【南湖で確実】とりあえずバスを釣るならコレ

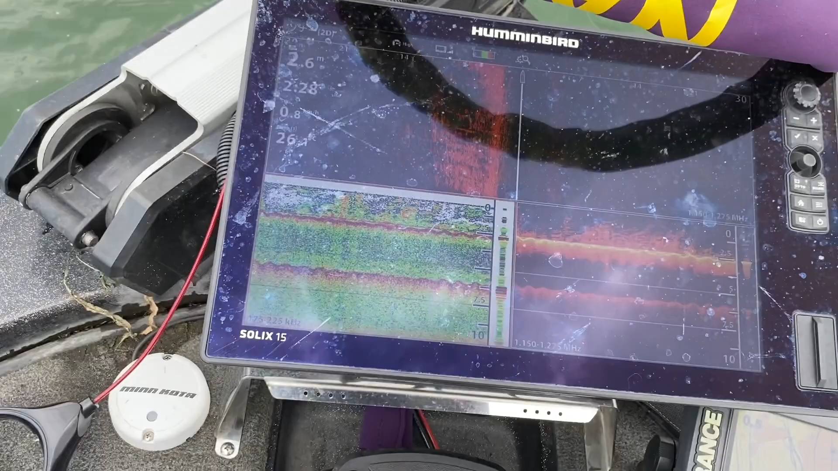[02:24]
農心科で使用している場所なんですけどエビモが生えているエリアというわけでちょっと魚端画面を見ていただきたいんですけど画面がね少し反射して見づらいとは思うんですけど
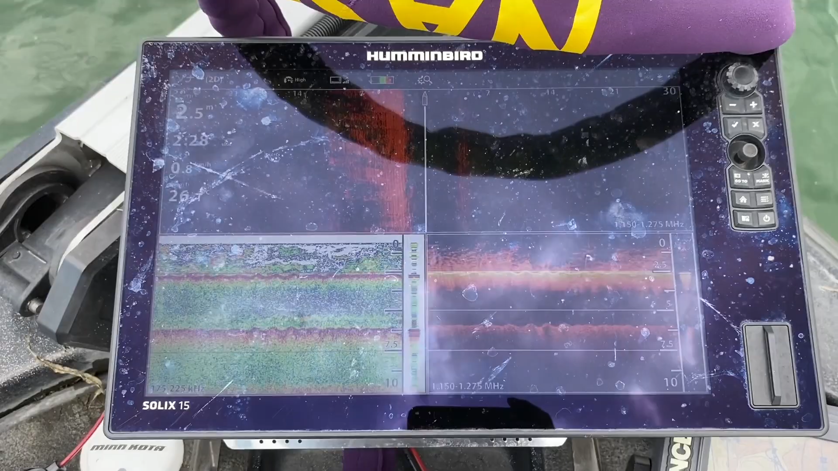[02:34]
画面の下側の部分がソナー画面とダウンスキャンの画面にな
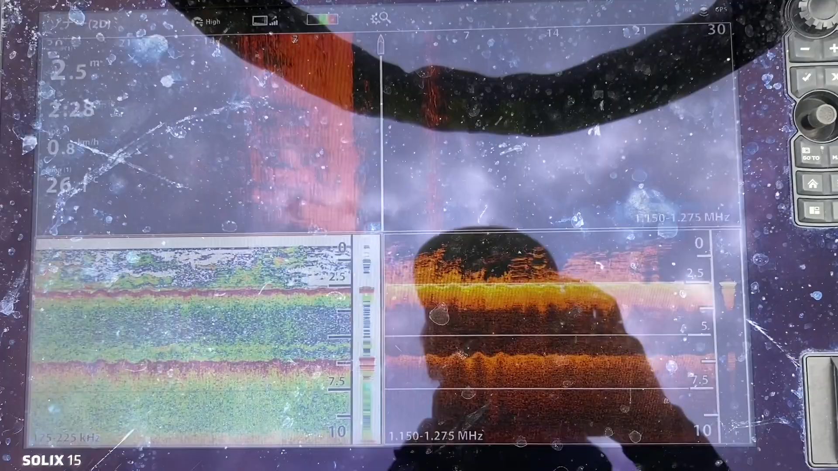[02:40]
るんですけどこういう風に水面までエビモがびっしりと生えているのが
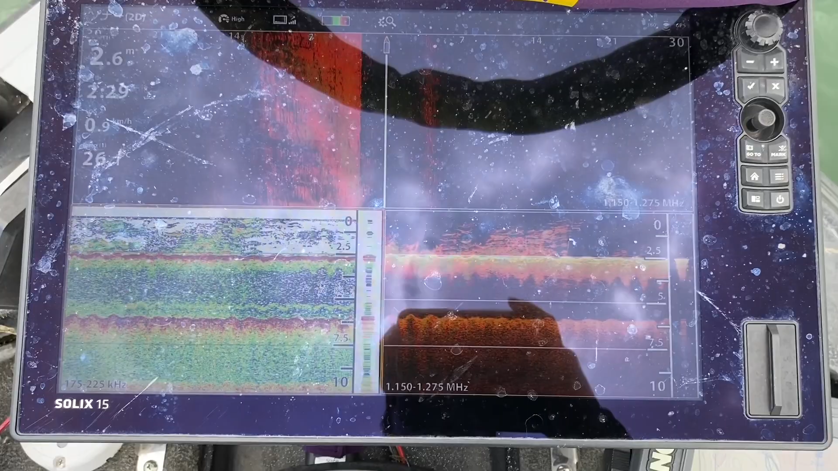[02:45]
わかると思いますところどころ抜けている場所もあるんですけどエビモのパッチがその一帯にたくさんあるというような図でございます
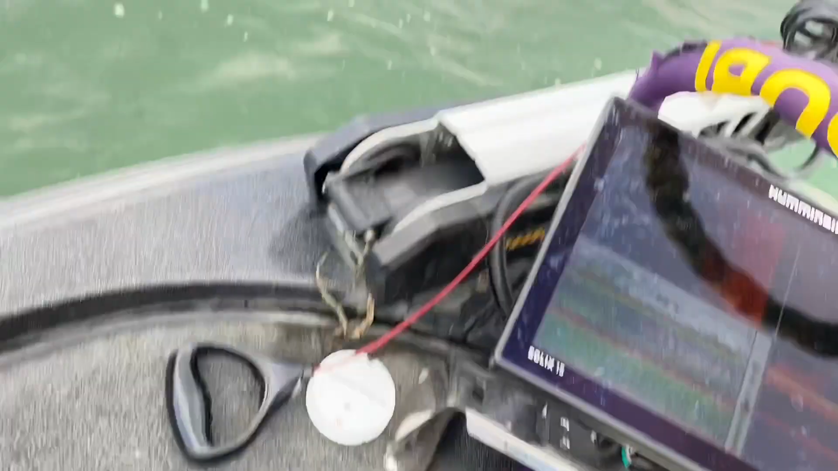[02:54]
でキャスティングでボートを止めてキャスティングで
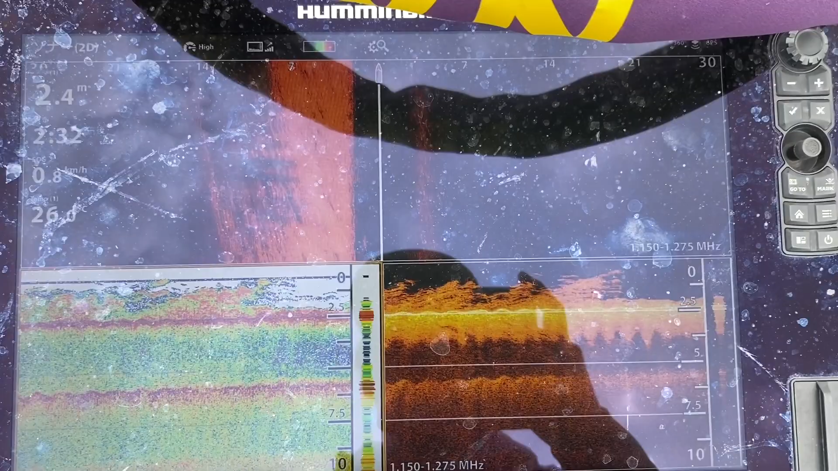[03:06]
ートを流しながらエビモを見つけてガンガンぶつけながらそこでちょっと放置をして誘う
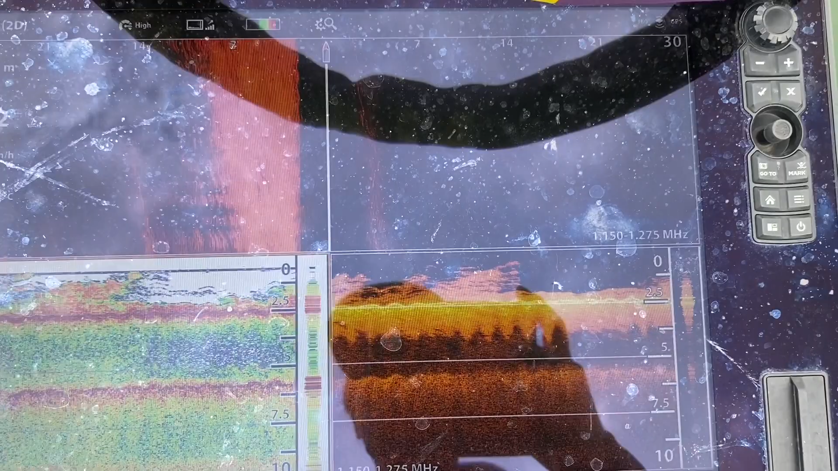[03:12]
というような感じなんですけど魚端映像というのはこんな感じですね何もないところには何もない
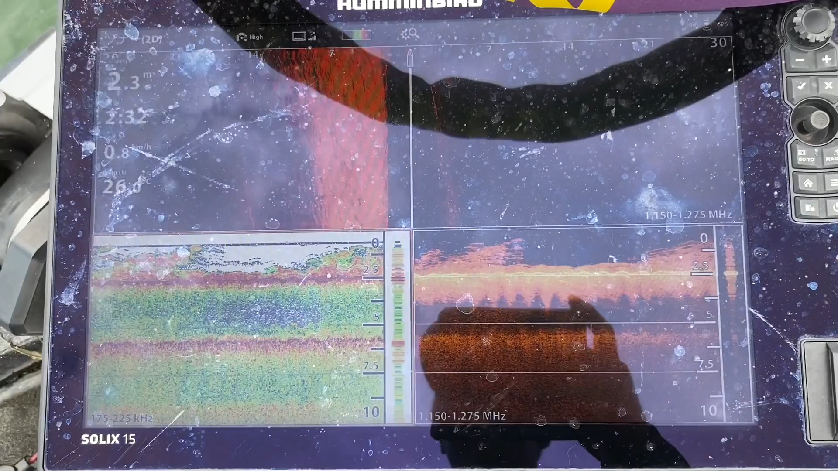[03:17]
んですけどこうやってエビモがびっしりと生えていてその周りに魚がわやわやといるような図でございます